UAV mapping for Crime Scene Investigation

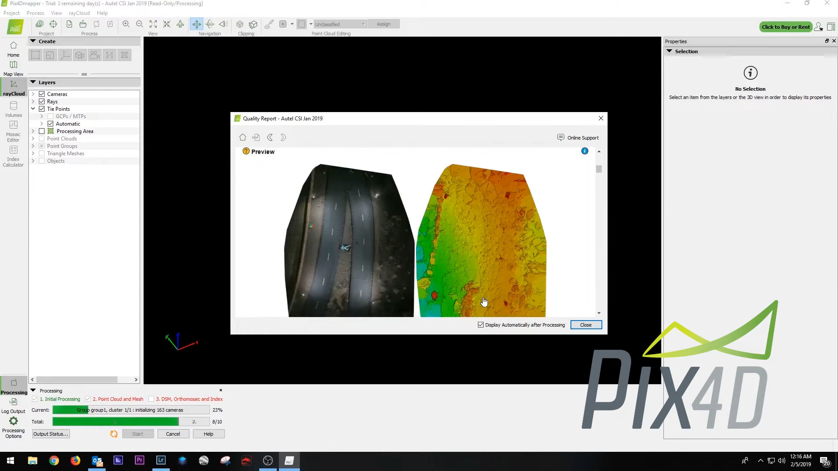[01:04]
We also were able to operate with the Pix4D software tool so we took all those images that came out of the sky,
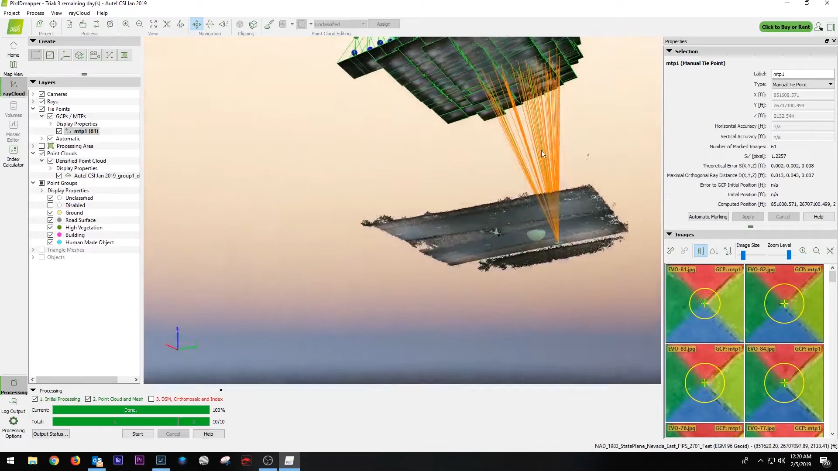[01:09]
we dropped them into Pix4D, we put them together in a point cloud using manual tie points for speed.
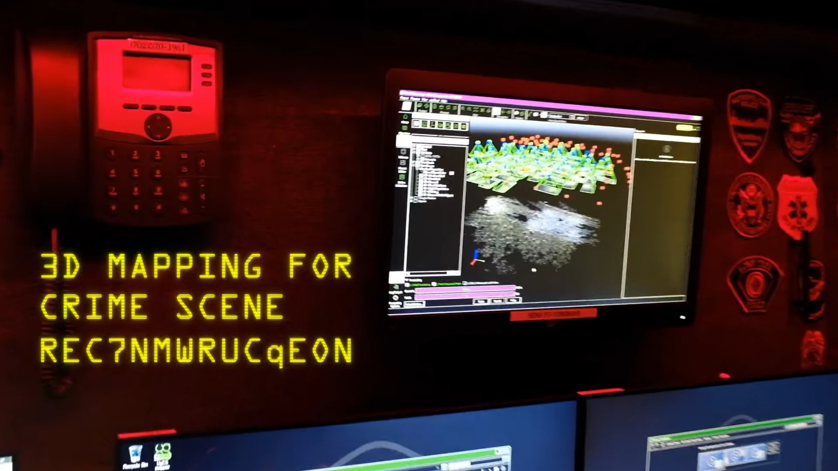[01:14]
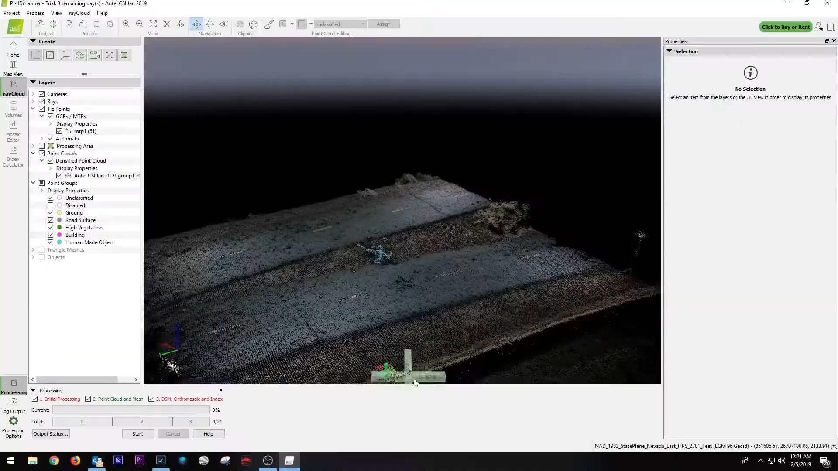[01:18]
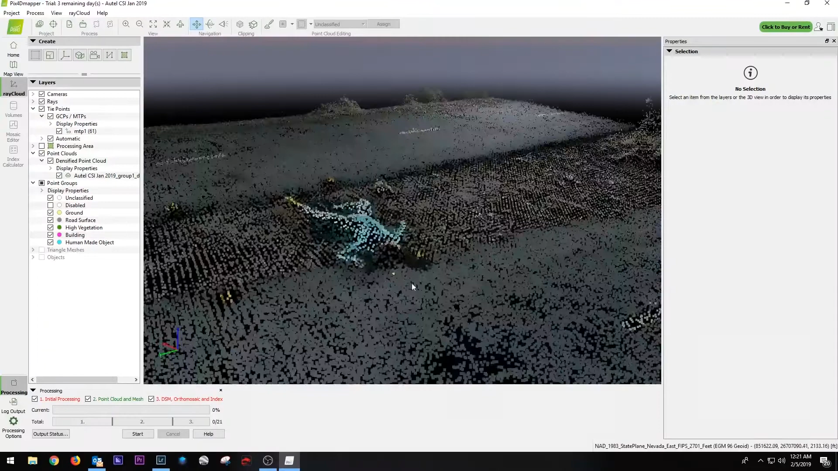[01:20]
All of it came together to create a fantastic rendered image.